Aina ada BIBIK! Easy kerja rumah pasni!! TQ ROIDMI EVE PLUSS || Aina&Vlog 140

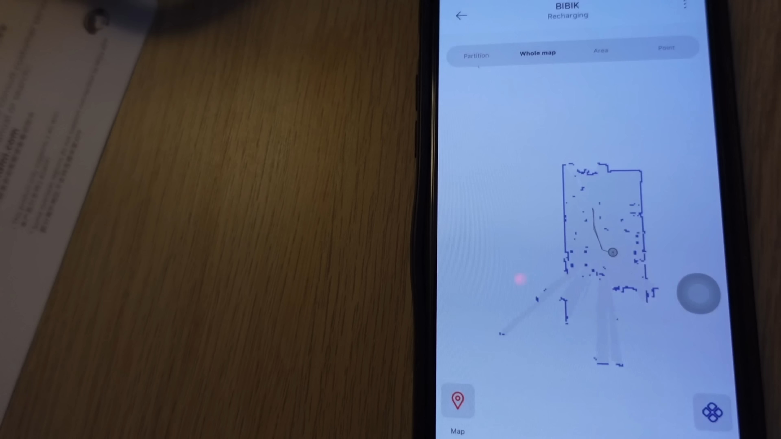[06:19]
Dia tengah Ni dah Tengok kawasan Area rumah Rumah gua yang luas Bo
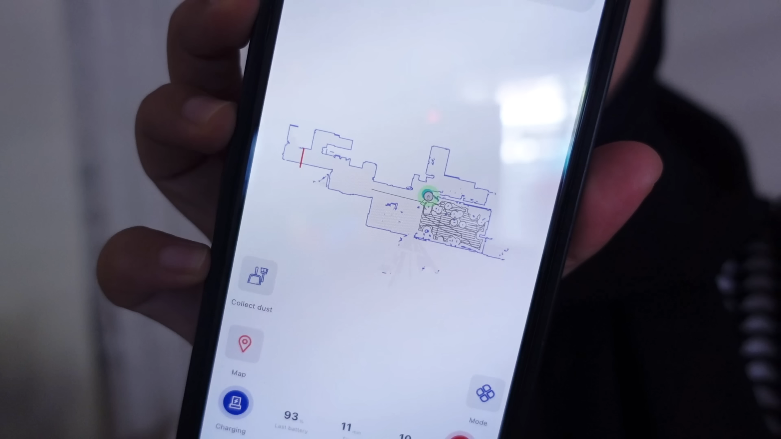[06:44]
Ini semua kawasan Area rumah Aina yang Aina izinkan Dia untuk Dia
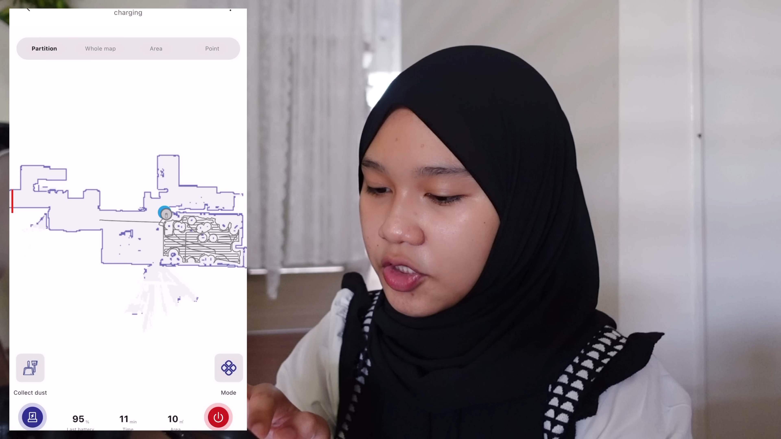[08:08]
So kalau korang tengok dekat sini Ada partition Ni partition Ada world map Area and point Untuk partition Partition
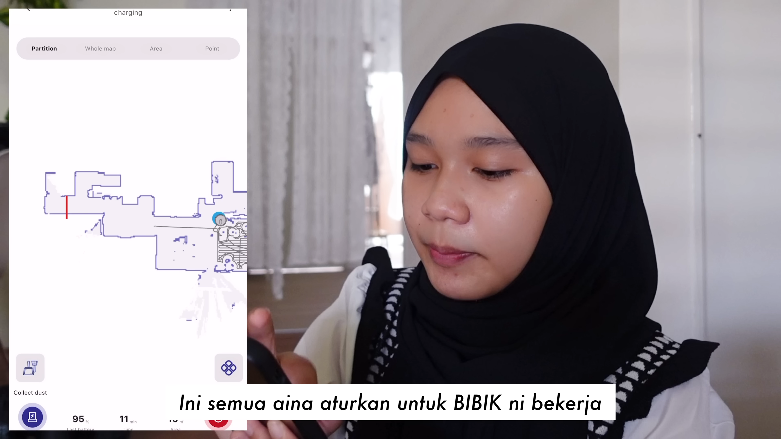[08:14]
ni Kita boleh Adjust dia lah Contoh ni macam Partition ni kan Sekarang ni dia tengah charging Kita kena bagi dia jalan keluar kejap
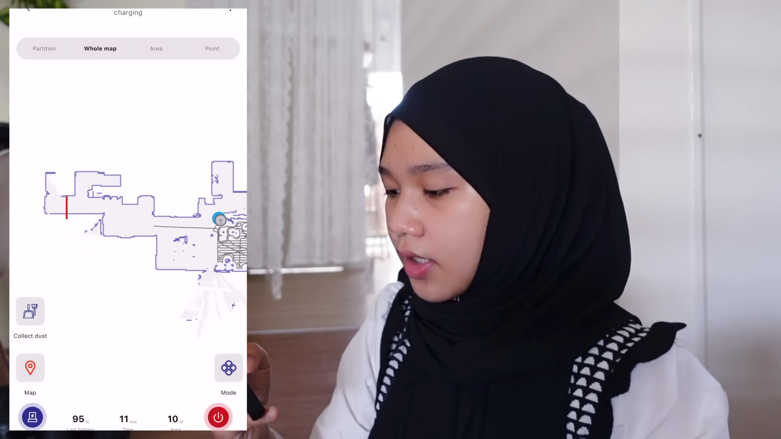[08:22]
So Aina dah tekan dulu Start cleaning
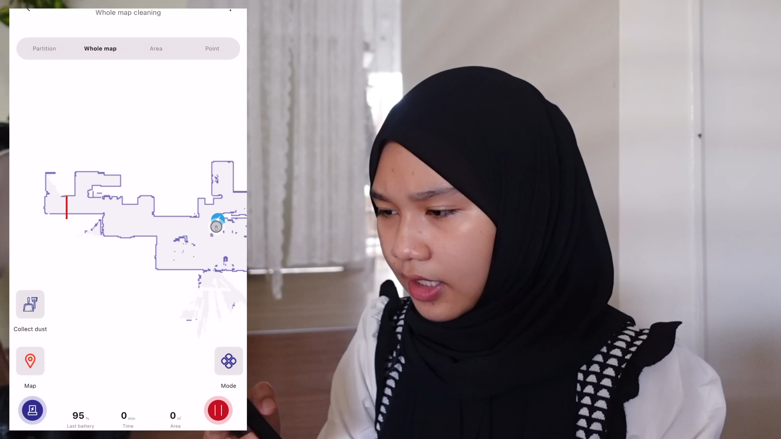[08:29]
Sekejap eh Kita dah start cleaning Okay Kasi dia keluar dari Dia punya Kawasan area Okay
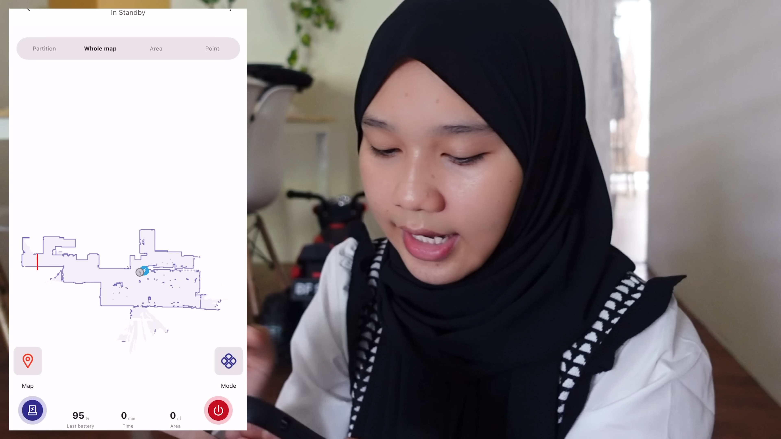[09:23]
Okay So sekarang ni Korang boleh tekan Map situ Hanilah korang boleh tekan Forbidden wall lah Yang macam Aina letak Yang warna merah ni Untuk tak nak bagi dia pergi Situ area
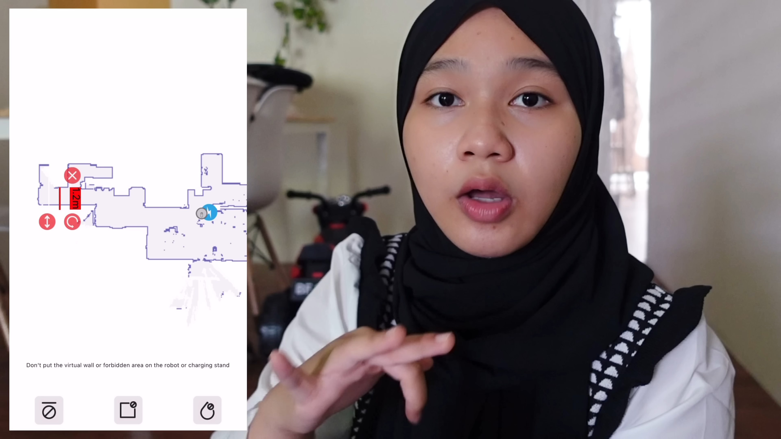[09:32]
laundry Takut dia terjatuh So Aina letak situ Kata dia tak boleh pergi That area Okay
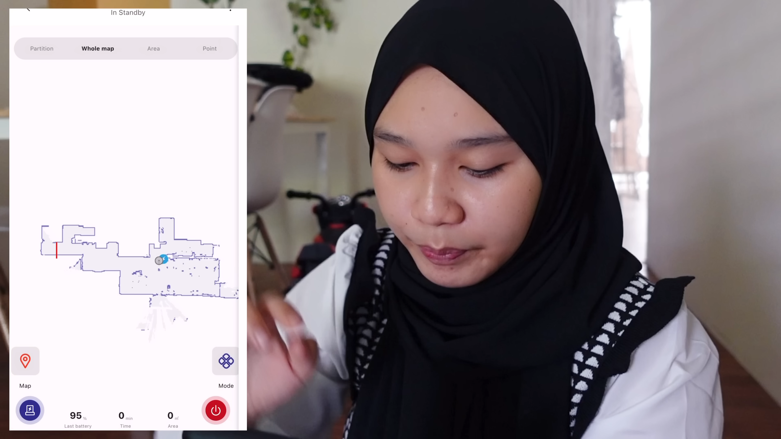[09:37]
Lepas tu Ada lagi lah Partition editing Customize Sequence ni Korang boleh buat
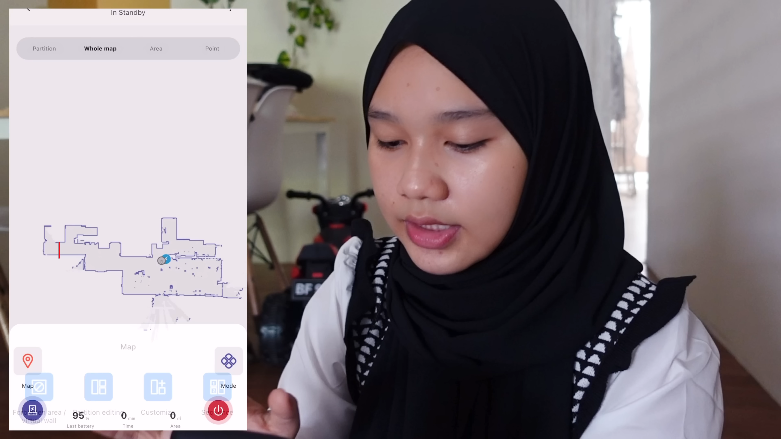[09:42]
sendirilah Okay So next Untuk area Normally Aina akan guna area Macam
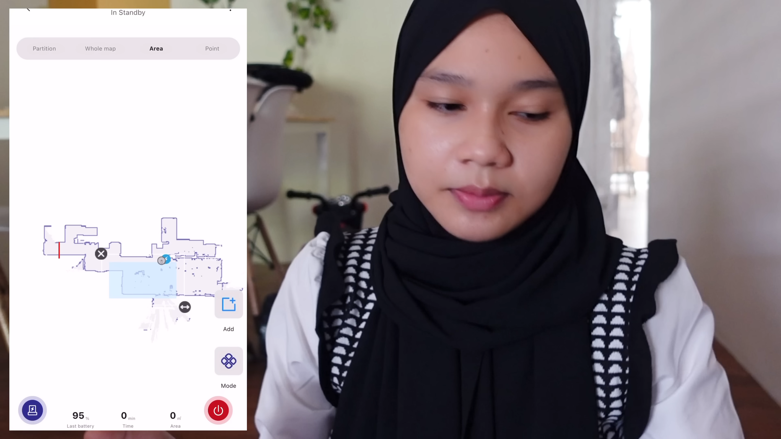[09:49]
sekarang ni Area sini dia dah buat tau So Aina nak dia buat area ni So Aina akan guna yang area Kalau yang point ni Dia macam kecil sangat Tahu tak So Aina tak biasa guna tu lah Aina guna area Ataupun wall map So dia biar je dia kemas Satu rumah Contoh kalau kita